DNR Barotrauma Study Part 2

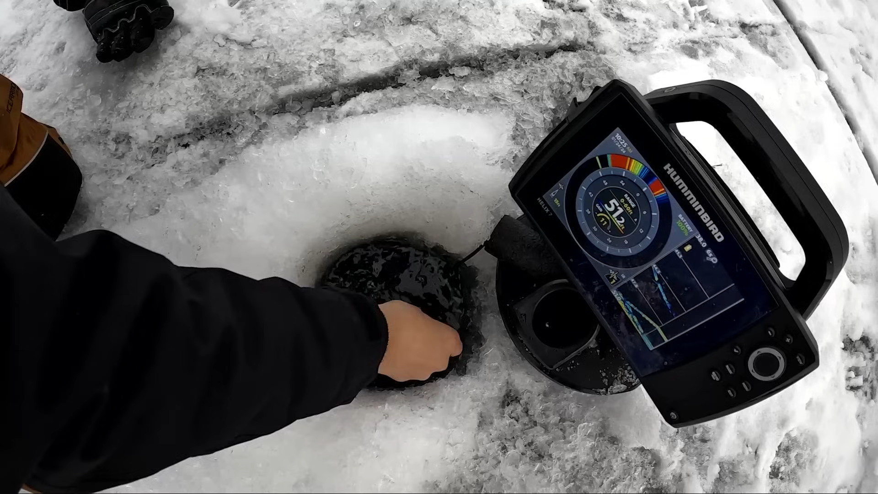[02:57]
tell us when he bolts Jake he's going he's under now he's right under the hole there he goes oh he floated right back up he's laying under the ice I can see him you saw him yep yep he might come right back up your hole
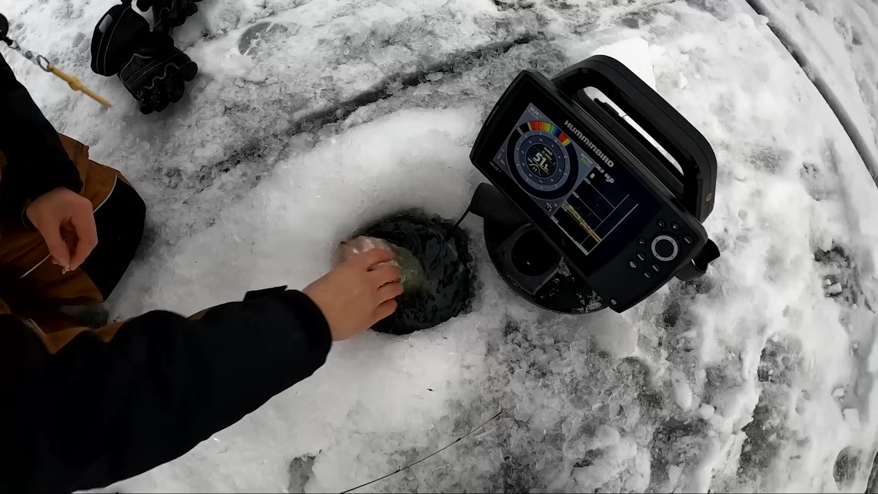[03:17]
yep he is like not doing well
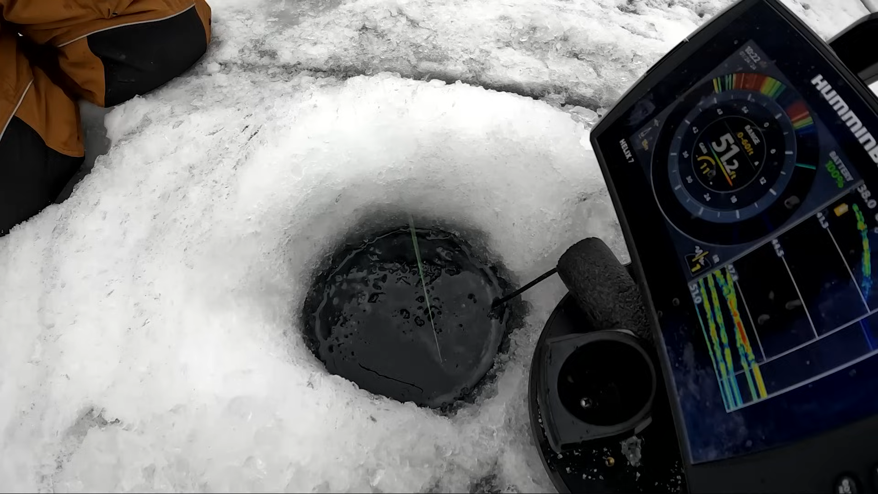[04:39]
caught by the anglers in this study he was at the bottom 48
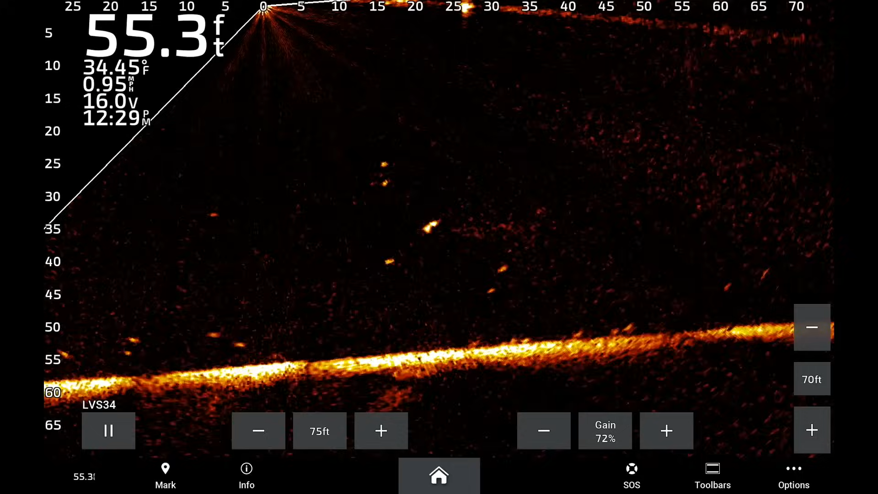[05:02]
On screen: depth 55.3 ft, water 34.45°F, speed 0.95 mph
I can't see him anymore yeah he's down oh is he coming yeah there he goes unfortunately seeing fish return to depth on forward-facing sonar doesn't tell us much about mortality we don't know the fate of those fish once they reach that depth
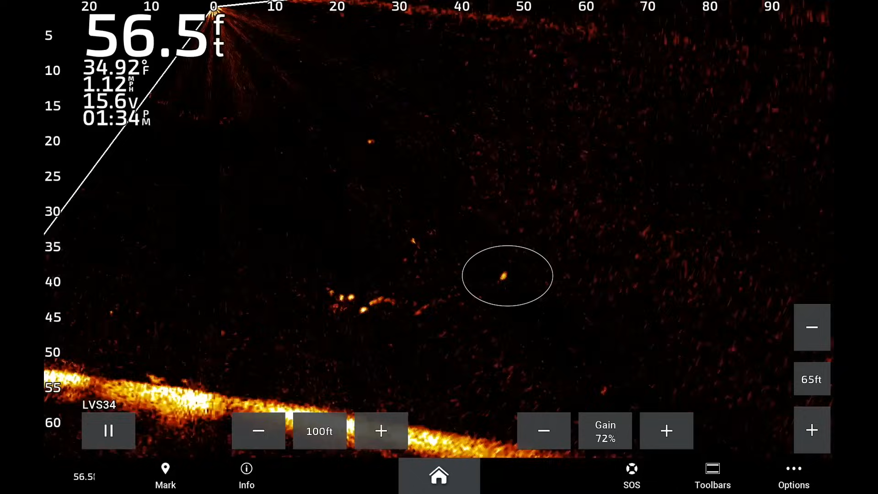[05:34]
On screen: depth 56.5 ft, water 34.92°F
but at least we can observe how they react when they're released it's very good tool to kind of observe those behaviors okay
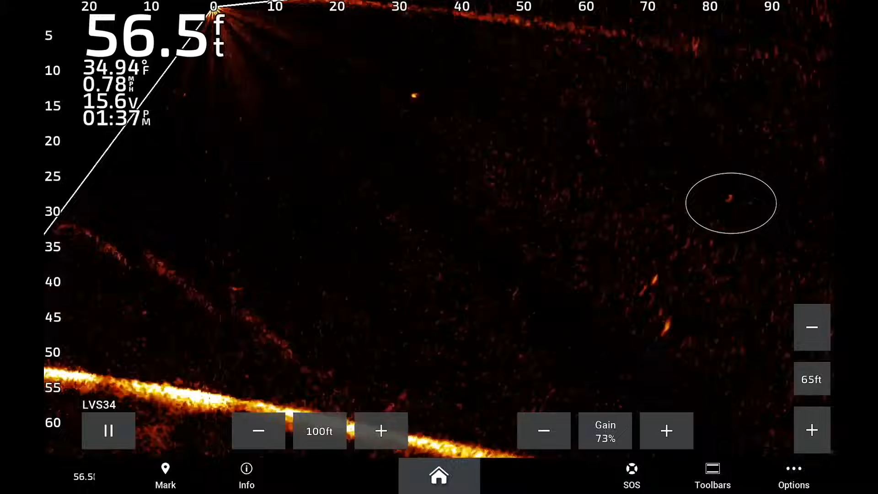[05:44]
On screen: depth 56.5 ft, water 34.94°F, speed 0.78 mph
so when you pull a fish from depth what you're really doing is you're basically taking it from a
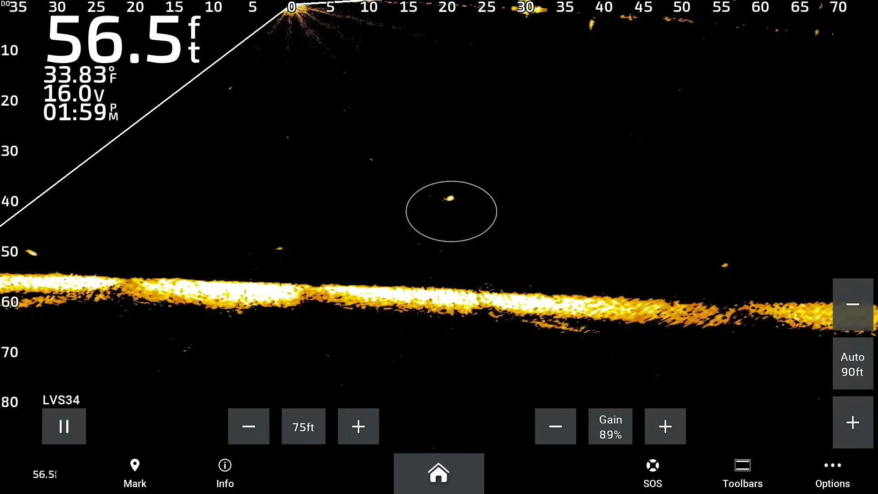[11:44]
On screen: depth 56.5 ft, water 33.83°F
see fish that were released a lot of times those fish would initially swim down but we were able to track those fish for three or four minutes and after a short amount of time several of those fish were observed
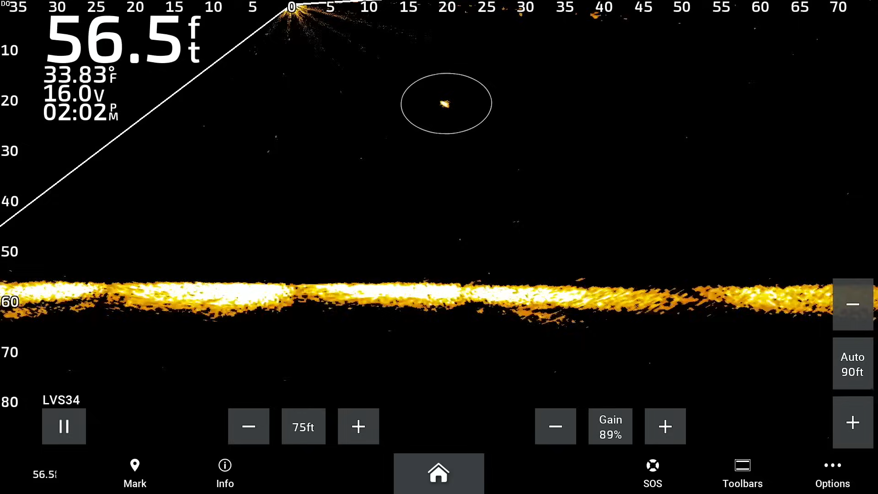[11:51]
On screen: depth 56.5 ft, water 33.83°F
ascending back to the surface apparently they
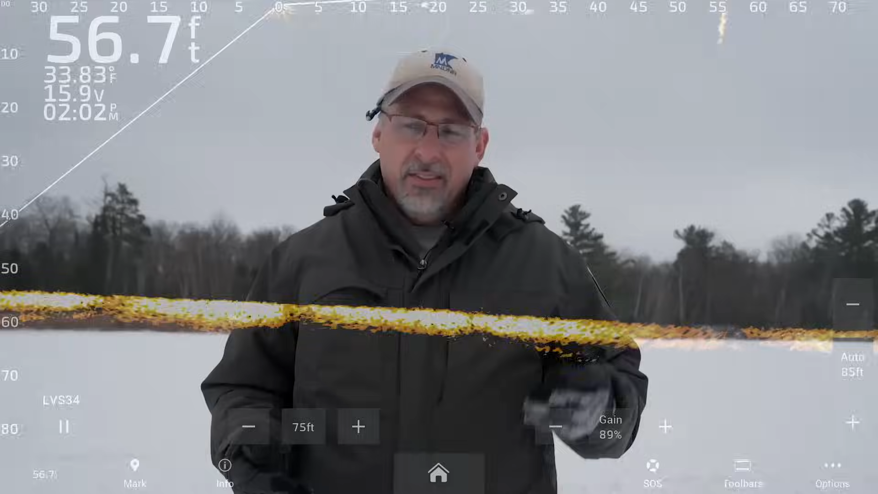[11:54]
On screen: depth 56.7 ft, water 33.83°F
had enough energy to get down to depth but the damage was already done we were able to come out today using an underwater drone and we actually captured footage of these fish having risen